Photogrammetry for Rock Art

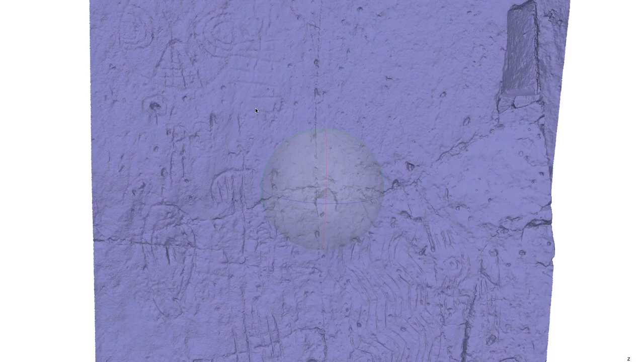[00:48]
The shaded viewing mode. The texture viewing mode.
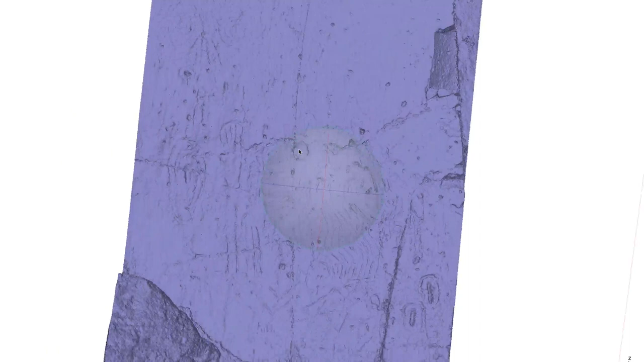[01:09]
In the shaded viewing mode, I'm going to reveal each photograph as a camera position, represented here as a blue rectangle.
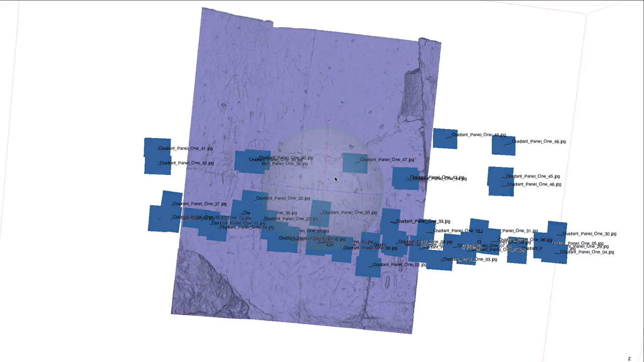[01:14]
The basic concept of photogrammetry is to photograph your subject with overlapping images.
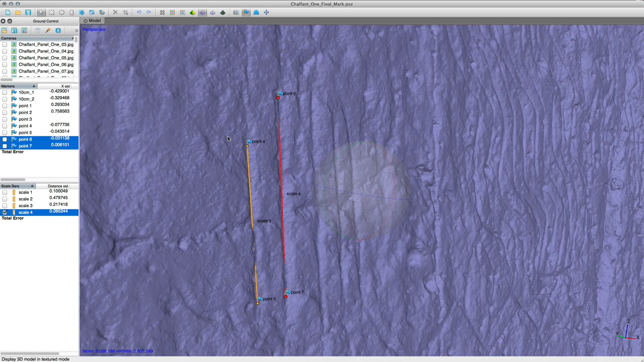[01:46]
After you have managed the quality of your model, the creation of scale bars will give you precise measurements.
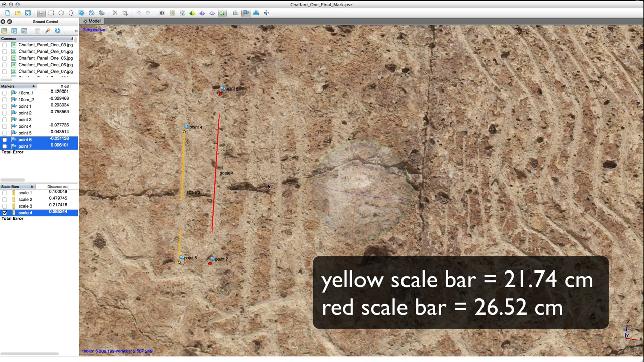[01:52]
With proper technique and a camera, you can record high-quality,